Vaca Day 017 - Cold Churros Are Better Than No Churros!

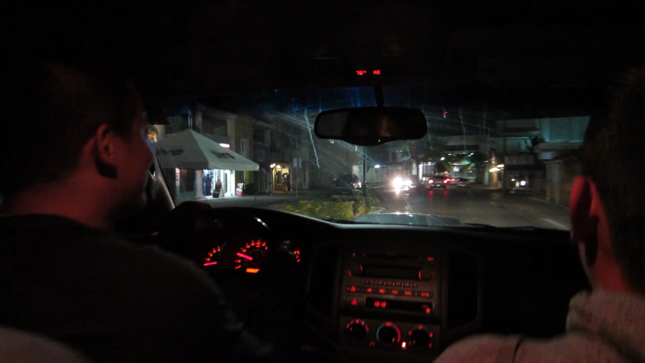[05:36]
That was one of the loudest cars I've ever heard. That's a beetle. I just saw a bunch of babies' heads inside.